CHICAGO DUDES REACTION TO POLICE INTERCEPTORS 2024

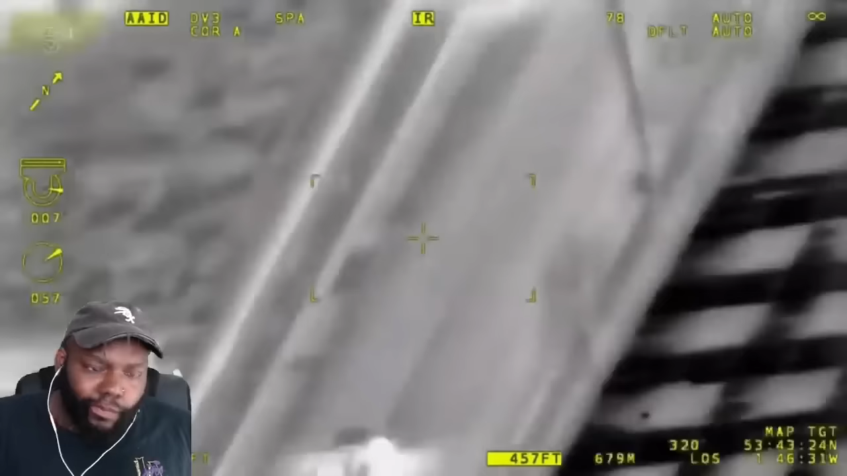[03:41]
The National Police Air Service is tracking one of the nicked Mercs.
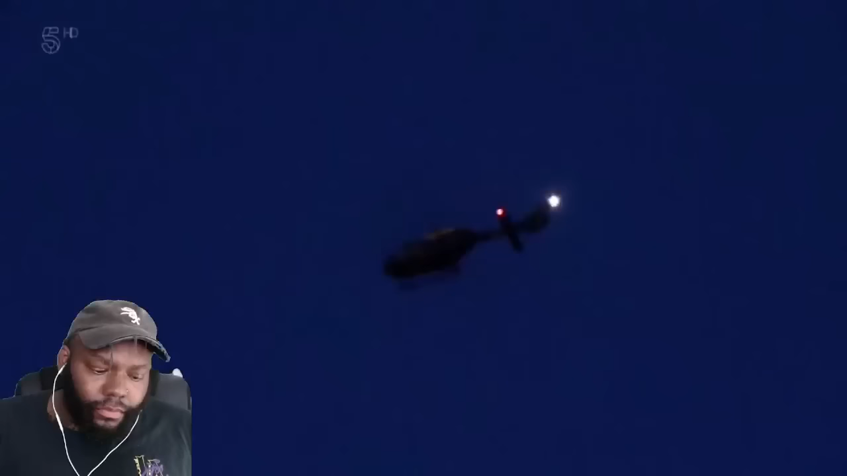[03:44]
It's on one of these stolen vehicles, the CDV and being white. So we're looking for a white Merc? Yeah. There's an unmarked car in front, and the Merc is approaching this junction.
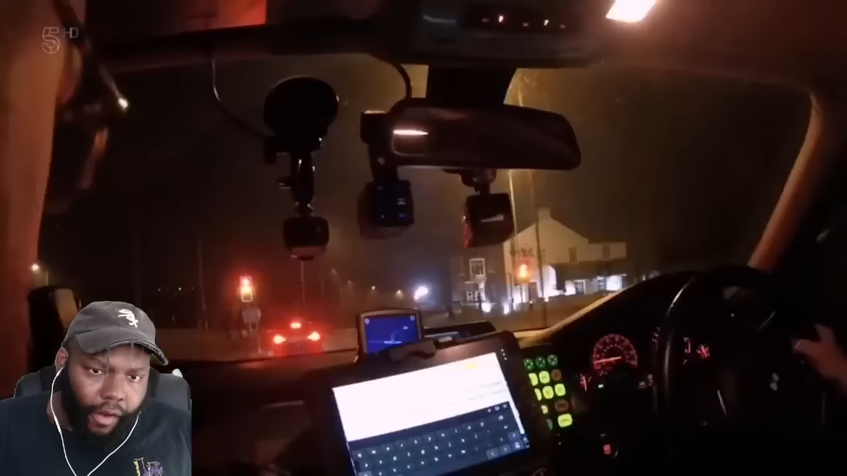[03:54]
The hell, dude? About to come past you. 3, 2, 1, he's just coming past you now.
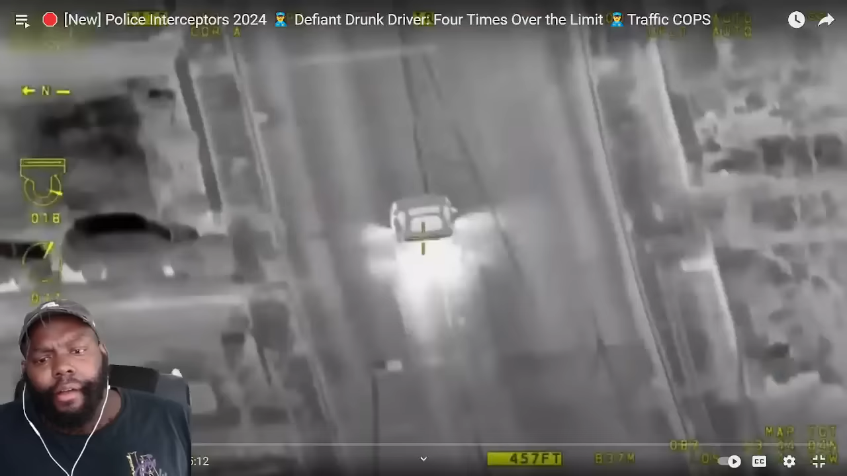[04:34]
Yeah, it's passing through the junction, heading in the direction to... One thing I don't like is thieves, man. Especially thieves, that the type of thief that steals from another human being. Like, not an organization, but from a human being. Like, bro, these are 9-to-5 civilians. They worked hard for their money. Like, go do something. Go steal from another thief. Like, you know what I'm saying? to a lit up unit at the moment. He's coming towards you now.
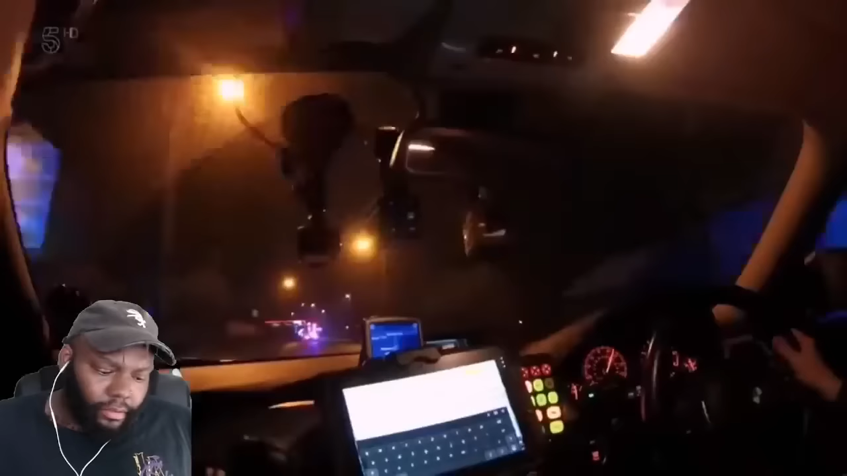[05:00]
The Stinger's right across the carriageway, but the Merc swerves to the wrong side of the road and dodges its spikes. What's that? No, it's Stinger. It's yours, Stinger side. What are you braking for? It goes motorway, Scruffin.
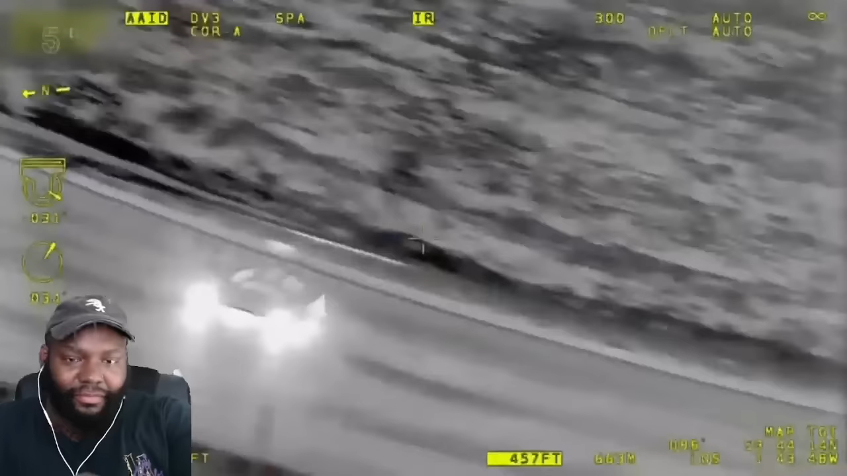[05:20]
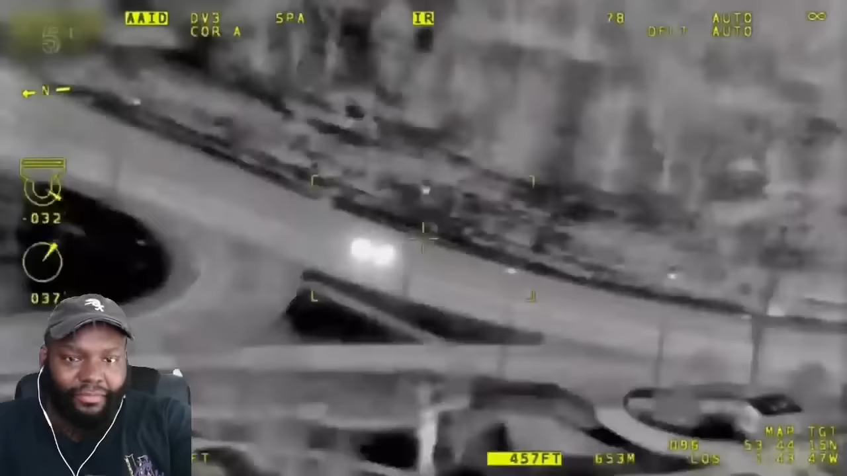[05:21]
And he's taking a left, he's onto the 606. 606. Are you ready with Stinger? A second Stinger is primed. No, it's coming off. It's coming off, so it's going to go off really. But the Merc's changed direction. It's come off the 606, stand by for direction.
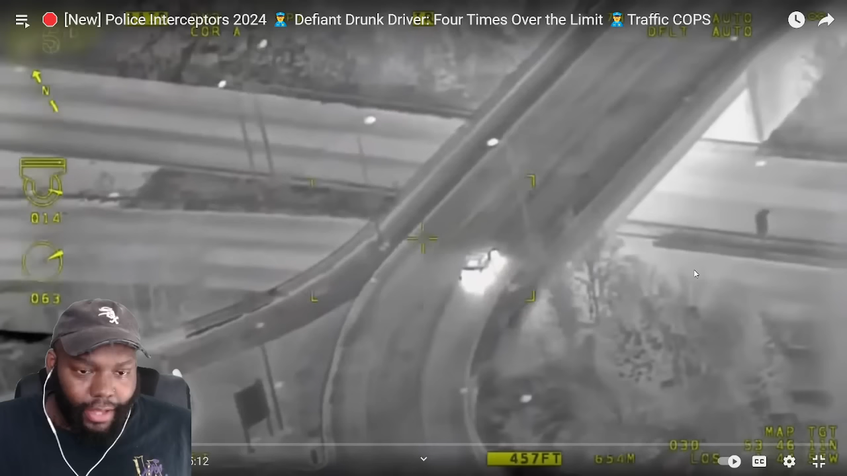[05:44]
I don't care, man, look. This is... And it's a left onto Newcastle.
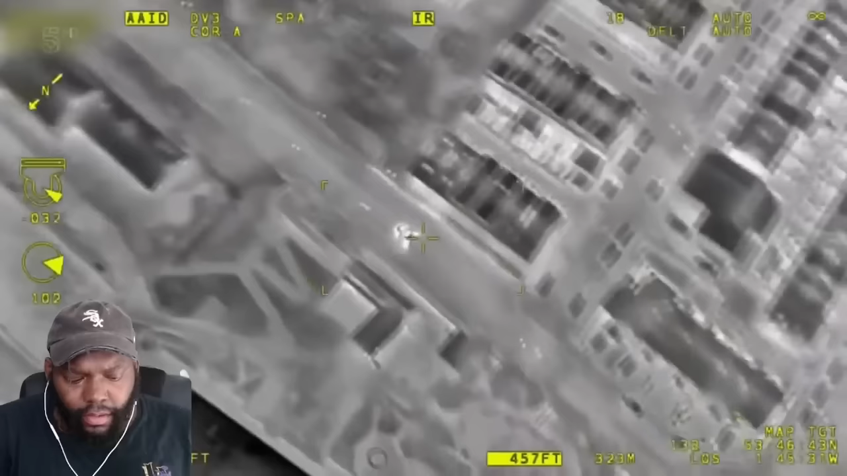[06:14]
Stand by. But the Merc sails through a junction.
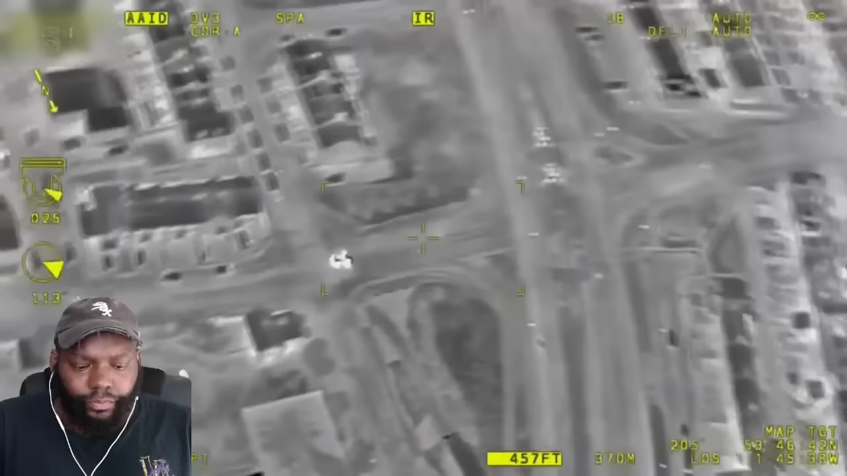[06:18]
And bang! Dang.
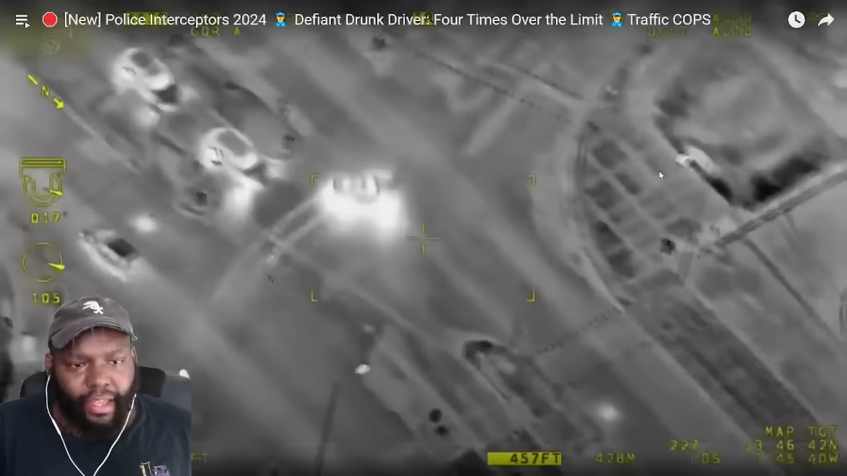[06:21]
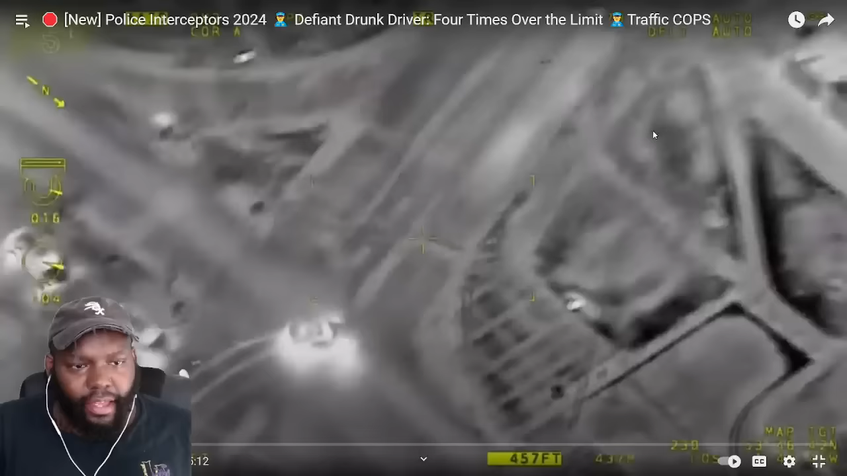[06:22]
It's hit by a passing car. Yeah, we've had contact from a member of the public. Not hard enough, though. It's like rear quarter panel. It's not causing no damage. It missed the tire, didn't it? Stand by. The driver plows on regardless. Oh, wait a minute.
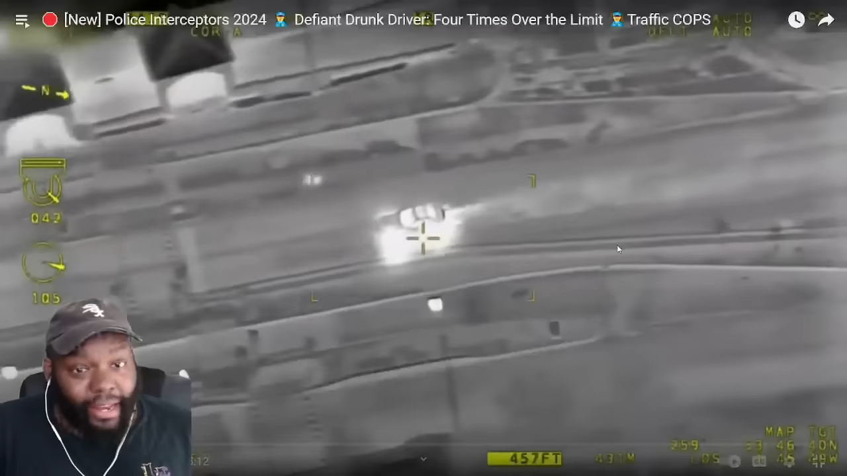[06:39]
Left on to Manchester Road. Hold on now. It looked like they're missing a tire.
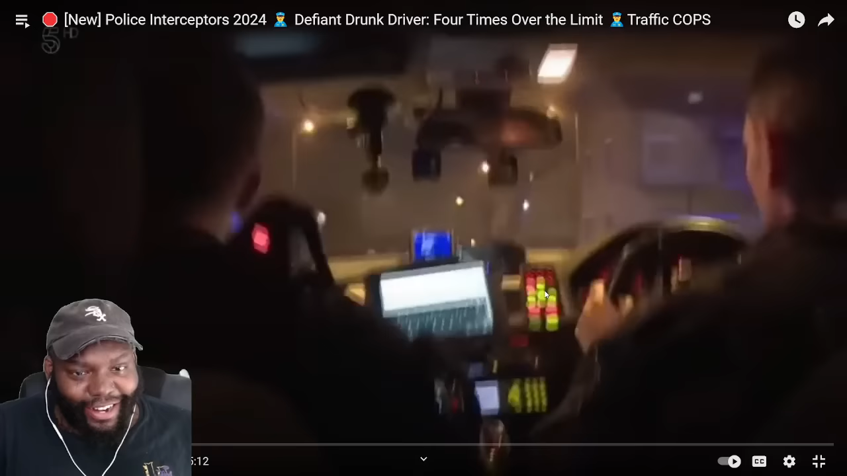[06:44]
Hold on. Manchester Road. He's already hit one car.
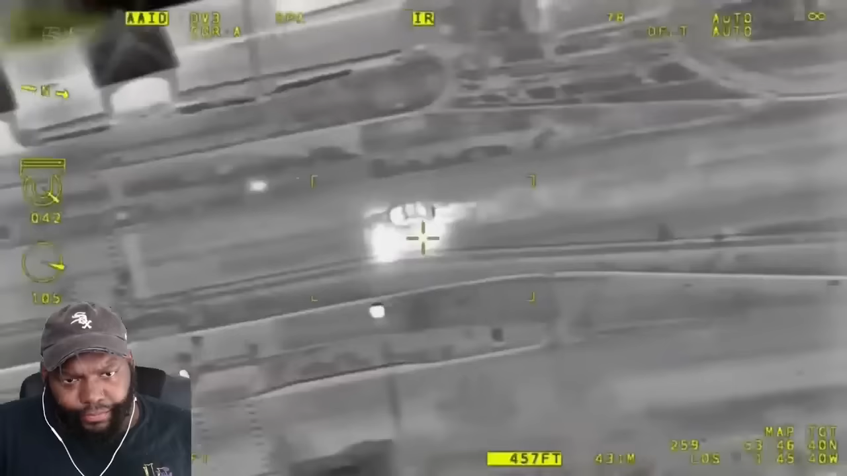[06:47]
Yeah, it's wrong side.
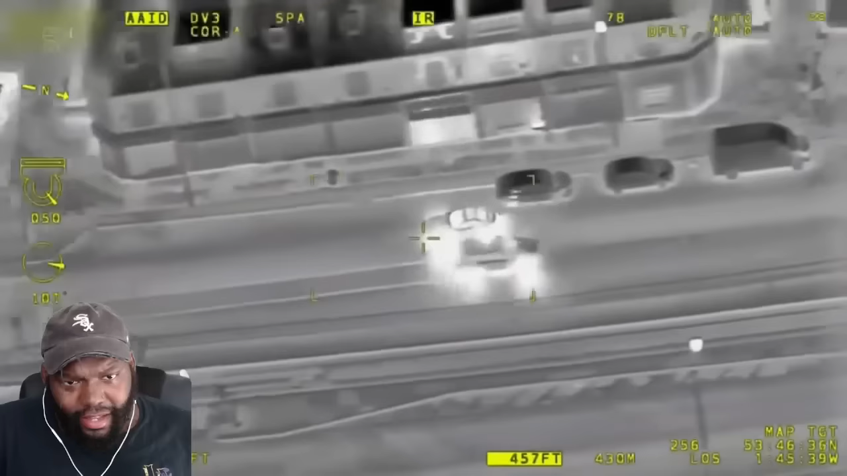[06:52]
And just missed an oncoming cop by inches.
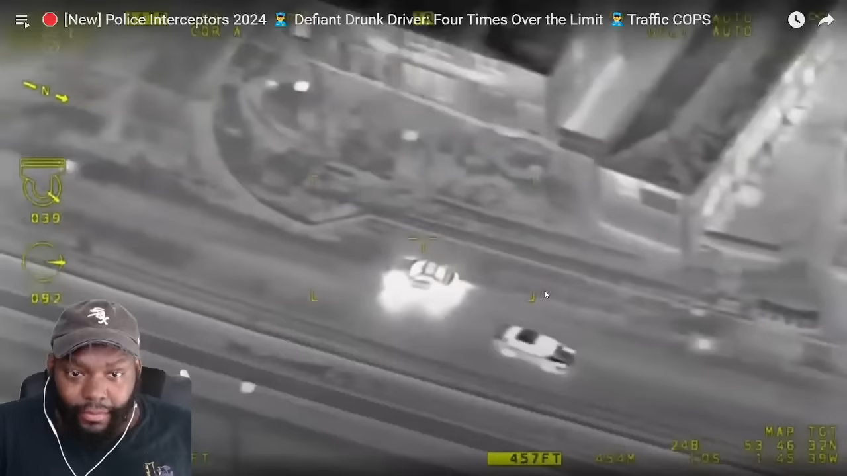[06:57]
Wait, is there flame? Oh my God, this is a heat-seeking helicopter. I'm looking at the back and I see like flames coming up, but that's like the exhaust, just regular old exhaust. It looked crazy, though. It's a
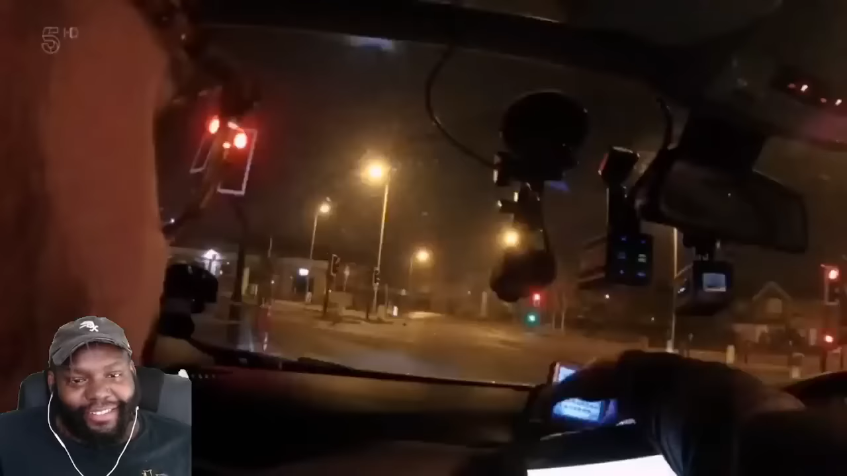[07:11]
left onto Delamere Street. Ben and Warren are closing in. She's going to be looking for somewhere to go out, innit?
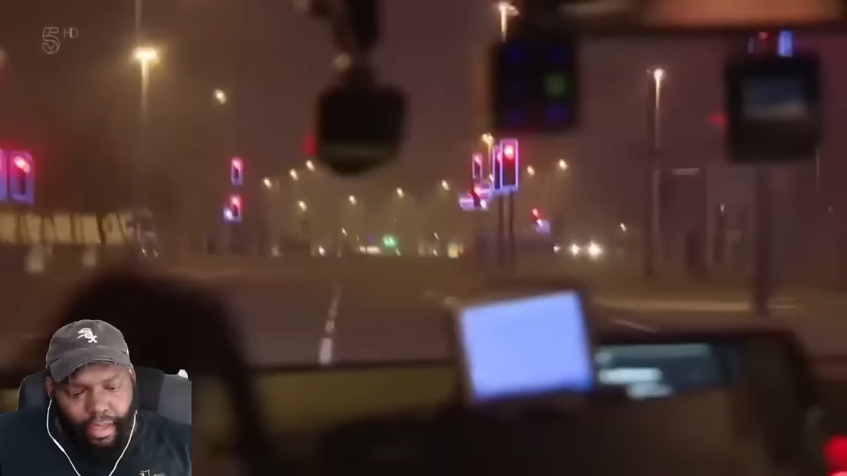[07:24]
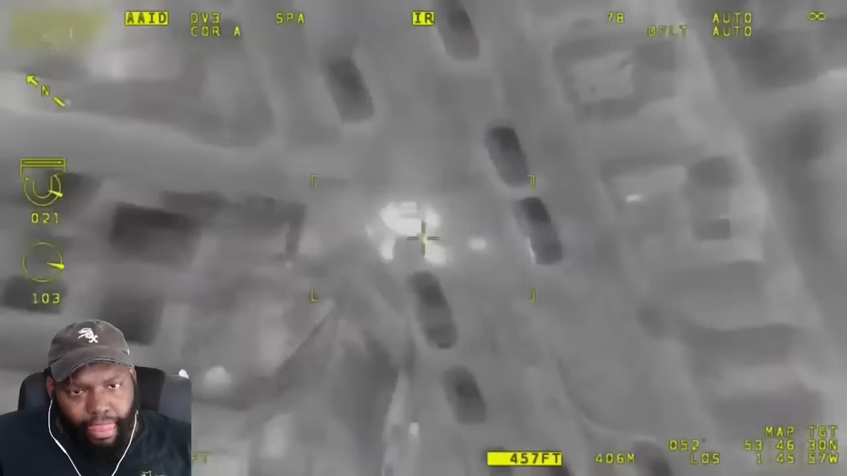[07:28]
But the driver's on his toes. Yeah, march unit, stop.
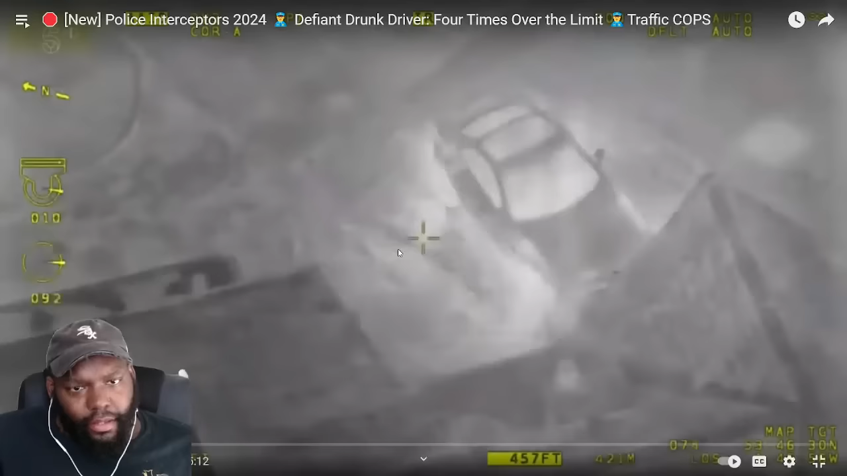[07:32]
On your left-hand side, he's going to get out there. Yeah, we've got a mountain running. They're currently on Mars Street. Still got him on camera. He's in the rear garden of Thornton Lane. Are most houses connected like this in the UK?